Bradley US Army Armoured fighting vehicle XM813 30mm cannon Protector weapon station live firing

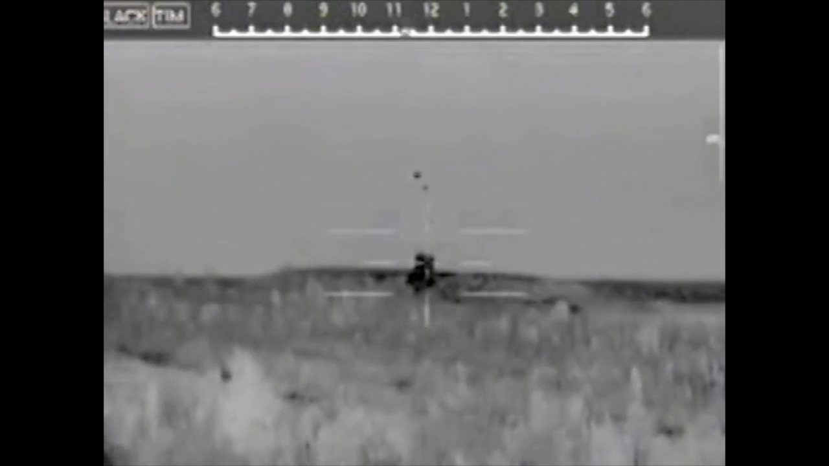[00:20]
The primary game-changer here is the is the accuracy of the fire control system and it allows you to kill targets with shorter bursts with more stowed kills.
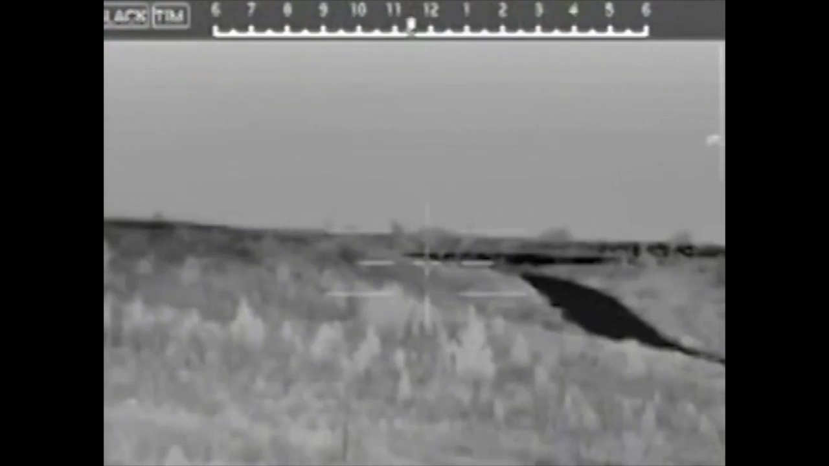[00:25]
It additionally provides an air burst capability that allows us to engage targets and